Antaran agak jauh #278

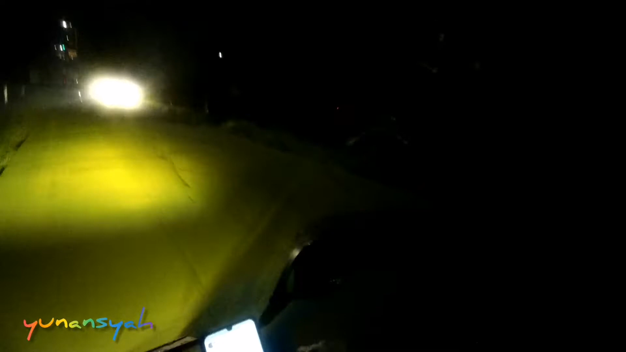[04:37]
seberang sana UPJ, Universitas Pembangunan Jaya. Ini kita menuju ke arah Exchange. Tuh bandnya seperti ini. Enggak tahu.
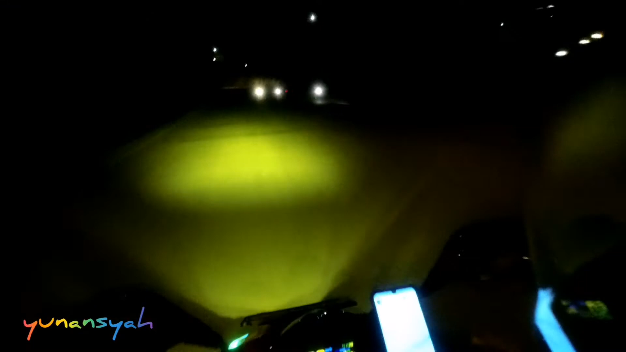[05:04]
Tumben jalanan agak lengang. Padahal masih jam 12.30 lewat. Tempelin pohon, tanaman teman-teman.